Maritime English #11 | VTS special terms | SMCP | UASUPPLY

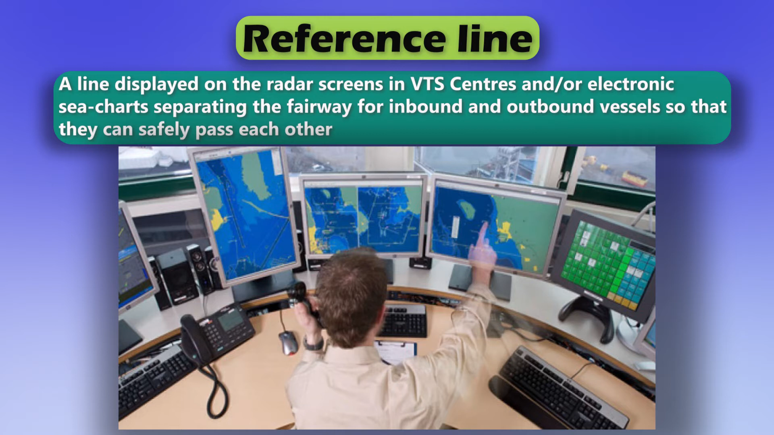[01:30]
A line displayed on the radar screens in VTS centers and or electronic C-charts separating the fairway for inbound and outbound vessels so that they can safely pass each other. Reporting point.